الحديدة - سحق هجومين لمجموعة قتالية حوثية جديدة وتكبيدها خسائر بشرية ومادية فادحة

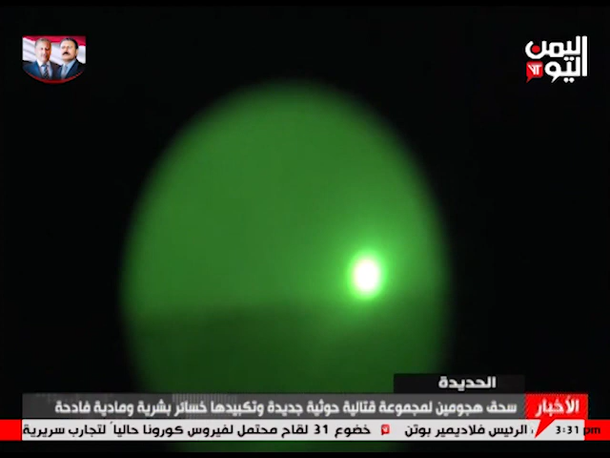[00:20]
ضمن خروقاتها المتصاعدة لوقف إطلاق النار في محافظة الحدينة في ظل صمت الأمم المتحدة وفي محاولة قوثية بائسة لفتح ثغرى صوب مدينة الدريهمي من الجهة الجنوبية الشرقية لإنقاذ عناصرها المحاصرين والسيطرة على مواقع استراتيجية مستخدمة انغطاء ناريا مكثفا بمختلف الأسلحة الرشاشة وقذائف المدفعية لكن دون جدوى الإعلام العسكري أظهر مقطع فيديو وثق لحظة تفجير مخزا للذخيرة تابعا للميليشيات